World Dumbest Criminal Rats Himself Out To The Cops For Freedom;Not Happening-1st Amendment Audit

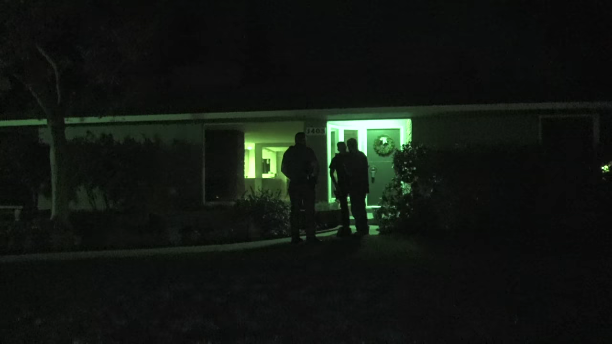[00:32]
Let me know if you guys like my night vision. No, I'm saying you have it.
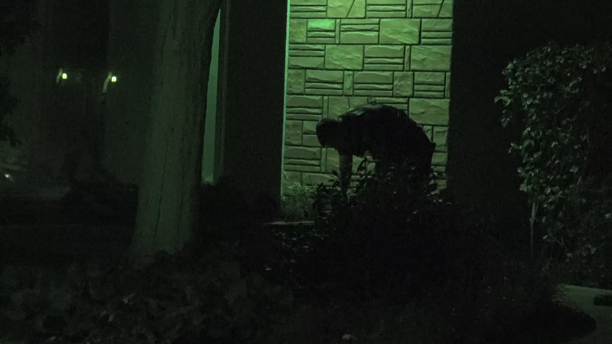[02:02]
Let me know if you guys like my night vision camera.
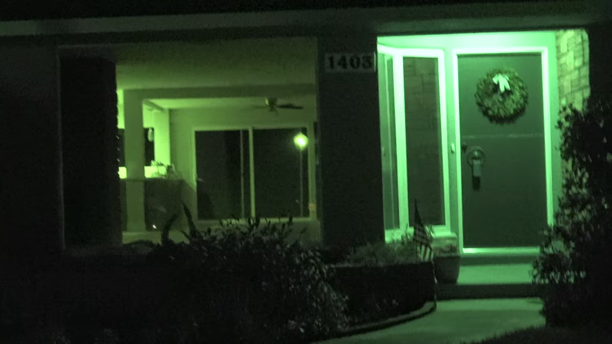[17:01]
Right. Yeah, he was breaking into the house. What are you gonna get off of this house, bro? They're shutting the house. Through the window. The back is broken. You see? Excuse me?
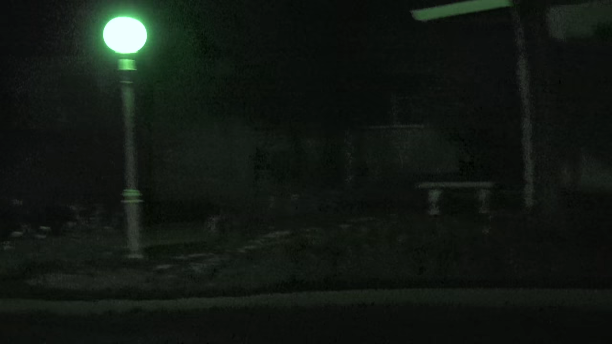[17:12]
One way in the back. On this side. Right here, huh? Not the sliding door. This door? Right here. That one. See it? The cop just Yeah.